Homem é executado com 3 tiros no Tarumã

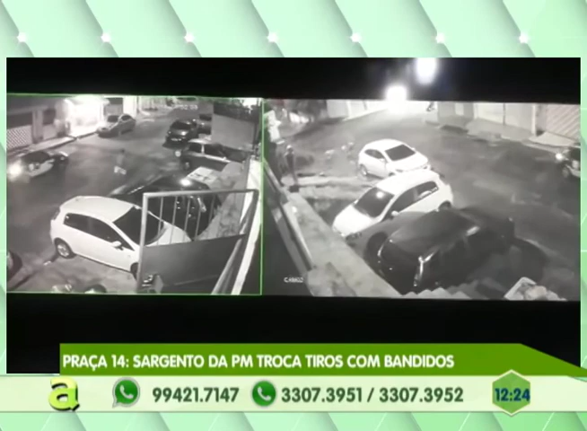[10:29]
Com um sargento Da primeira SICOM O sargento Flávio Santiago Inclusive A polícia disponibilizou Imagens de um vídeo Em que mostra O sargento No fogo cruzado Com os criminosos A ocorrência se deu No momento Em que a esposa Do sargento Chegava na residência E os criminosos Estavam na esquina Houve troca de tiros Mas lá na Barcelos Ninguém saiu ferido Só que Olha só Como é que ficou O portão De uma residência Atingida